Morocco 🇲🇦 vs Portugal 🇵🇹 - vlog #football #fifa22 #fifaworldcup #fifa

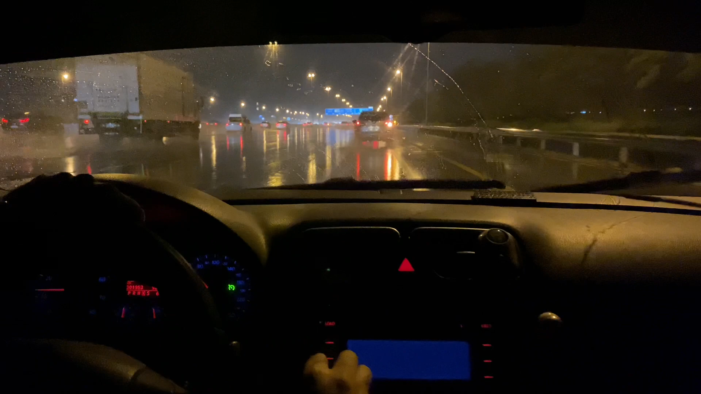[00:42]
तो अब देखे खतरनाक वाली बारिश हो रही है इस वक्त दुबई में, अनप्रेडिक्टेबल बारिश। शाम से मौसम जो है वो बड़ा प्लेजेंट था, ऑल ऑफ द सडन जो है वो बारिश शुरू हो गई है। तो राइट नाउ स्टिल वी आर हेडिंग टूवर्ड्स बरस्ती,